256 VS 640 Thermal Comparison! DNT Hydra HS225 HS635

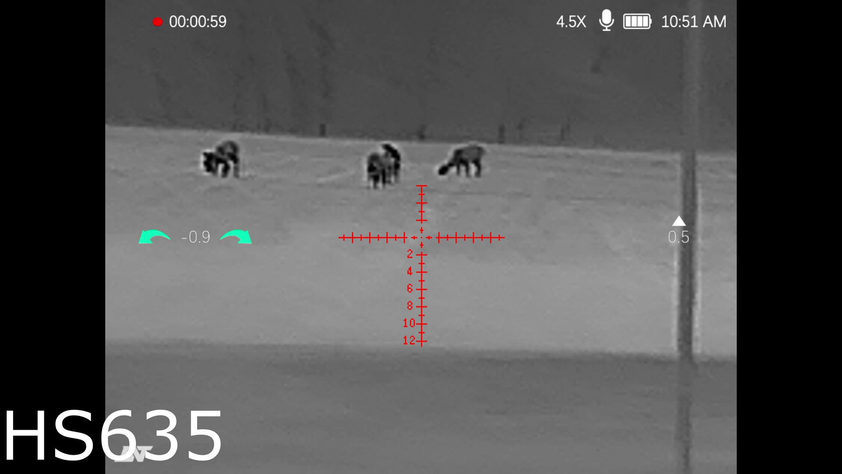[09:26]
I haven't looked at all scopes, but nobody seems to be at this price point for this type of resolution.
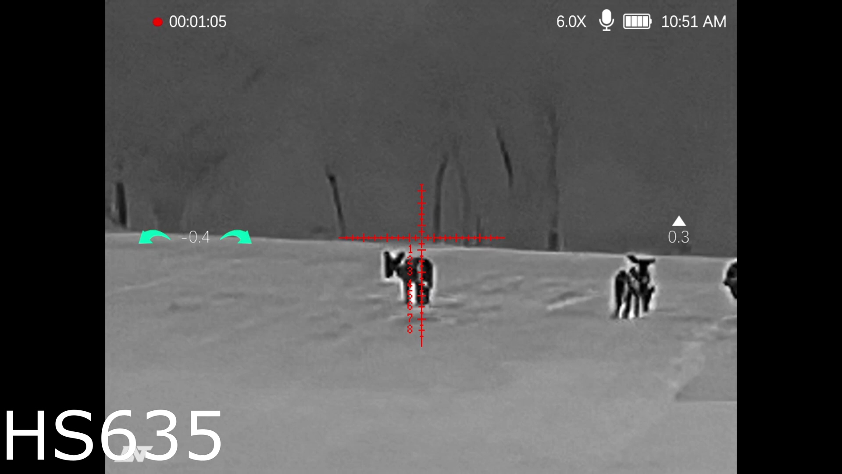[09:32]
You could easily make a shot right there. Again, that's over 300 yards, that deer.
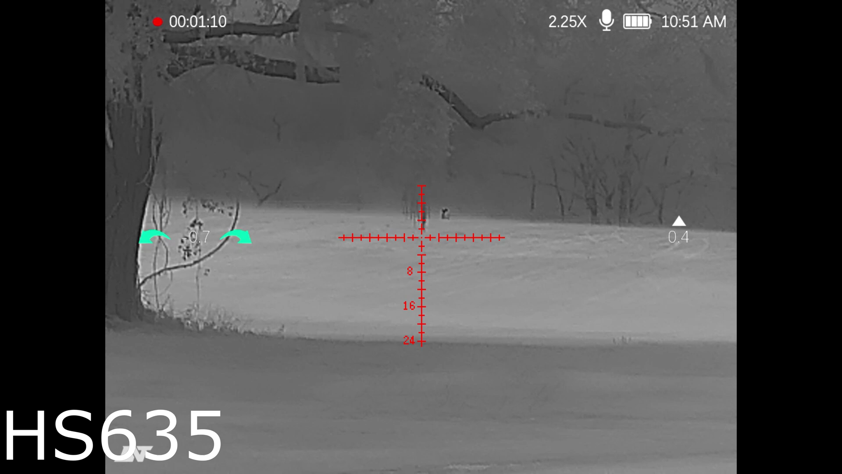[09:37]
You could easily make a shot on these animals, even in pitch black, dark, like we're seeing right now.
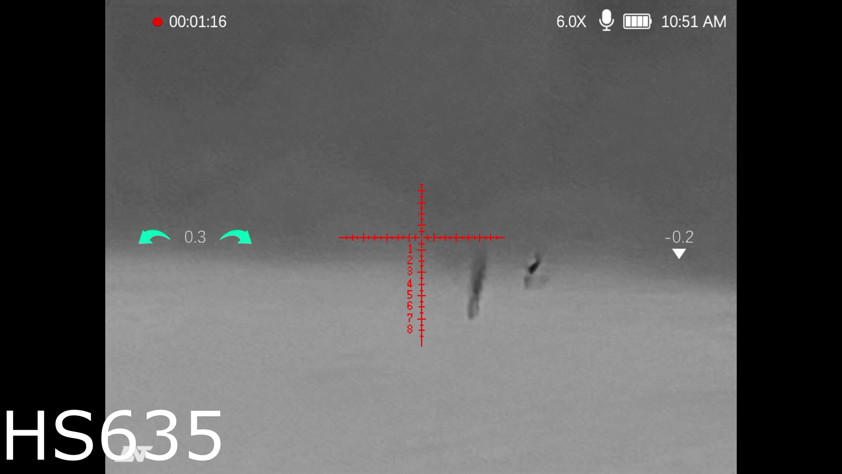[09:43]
All right, let me see what's coming up next. Okay. I just kicked it over to white hot mode.
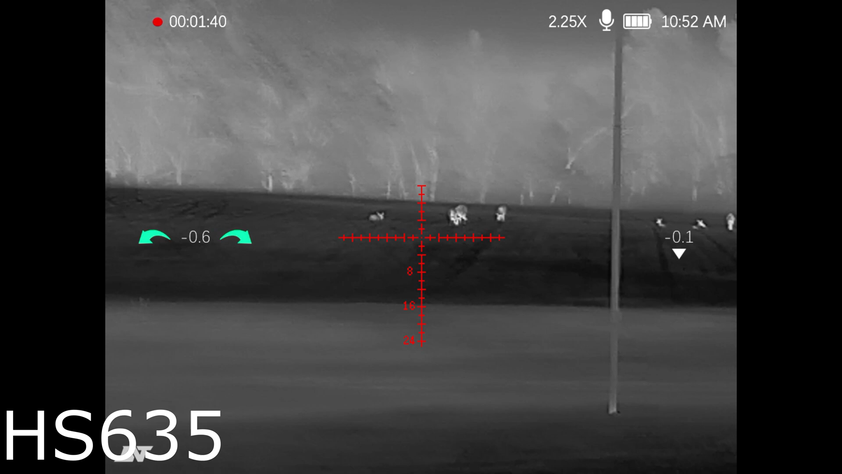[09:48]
Really, really good for scanning. Love that mode for scanning. Stuff just pops, but I really like black hot for the finer detail and shooting,
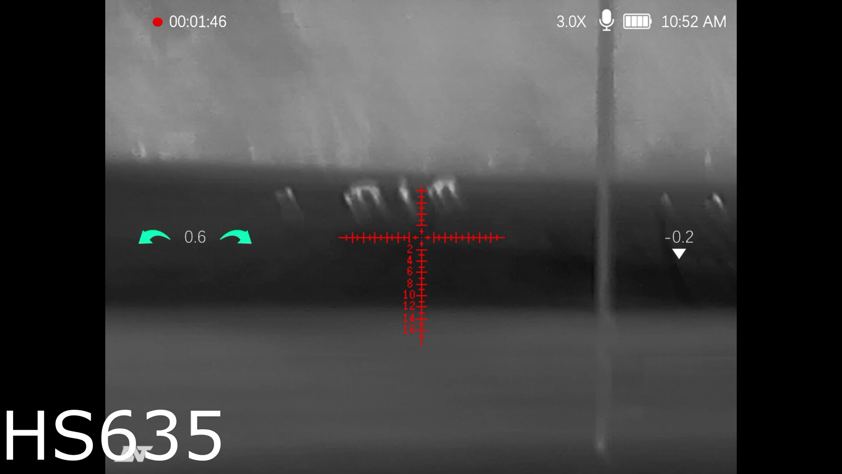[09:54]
but it's just personal preference.
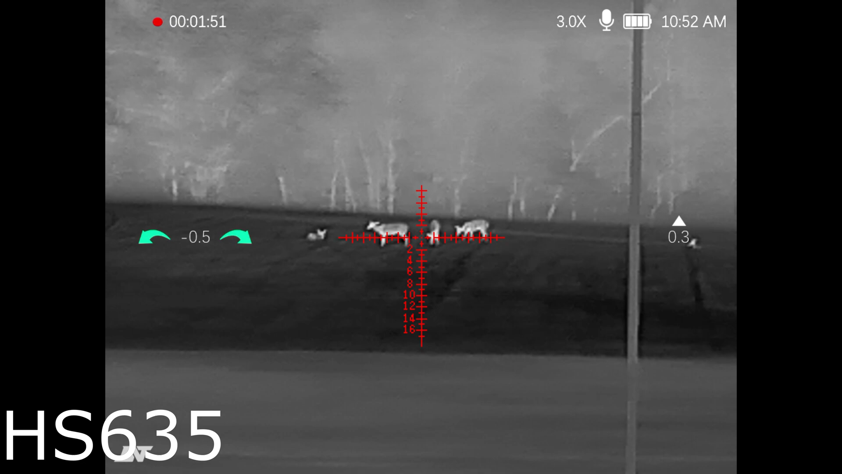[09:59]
The other two modes, not necessarily my favorites, but again, you may find a mode that you like the best. So check out the detail right here. This is how we're going to wrap this up. This is pitch black, dark y'all. No lights on, no nothing.
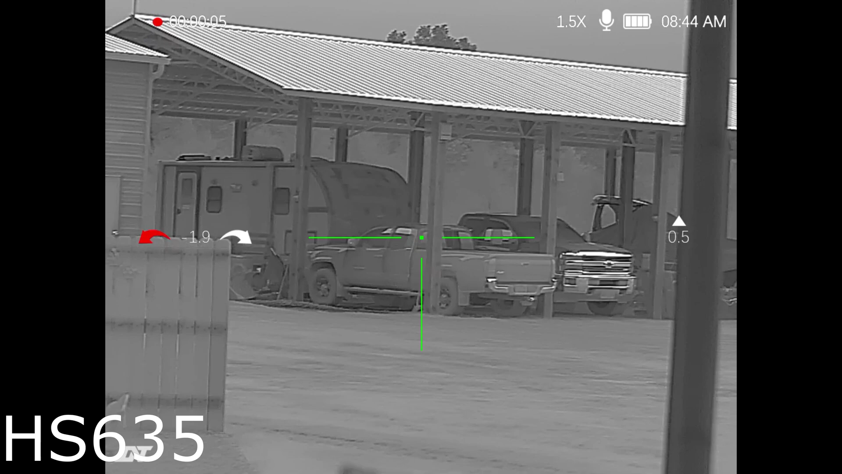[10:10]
You can literally see the Chevy emblem in the front of my truck. When I zoom in, you can see the four by four on the back of the truck. This right, this scene right here just tells me all I need to know. This scope is by far the clearest thermal that I've been able to get my hands on. You know, we're not talking a $10,000 thermal here or something super expensive.
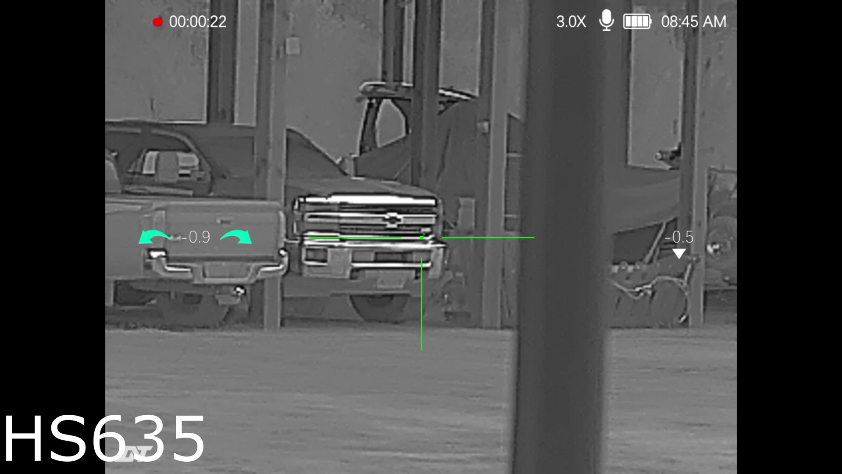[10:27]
We're talking something a fraction of that cost. Look at there. You can see four by four on the back of the truck and you see Z71 over there.
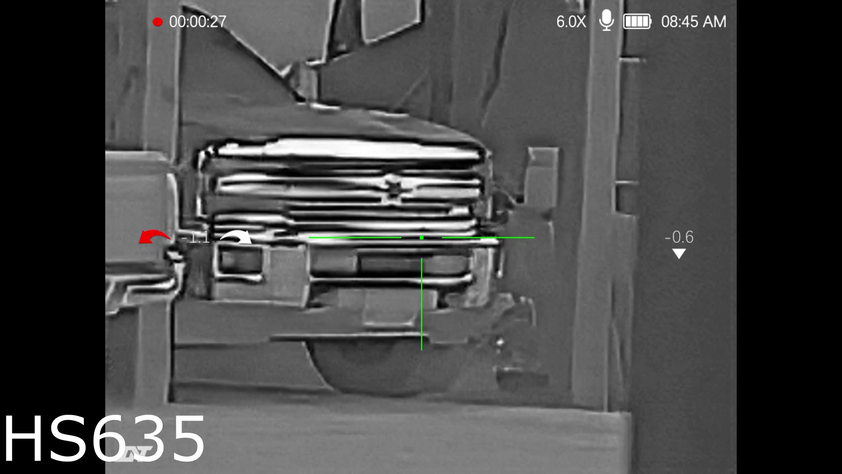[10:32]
You can even see all the individual screws in the metal roof up there.
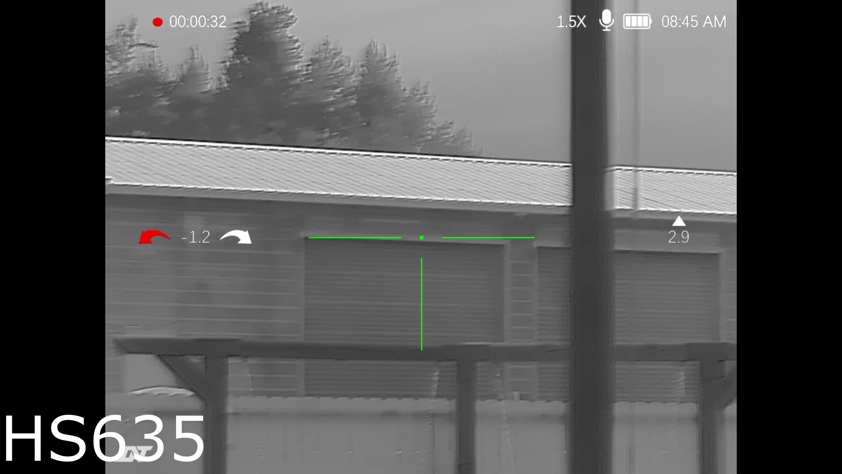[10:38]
Look, see the little black dots that keep popping out. That is crazy.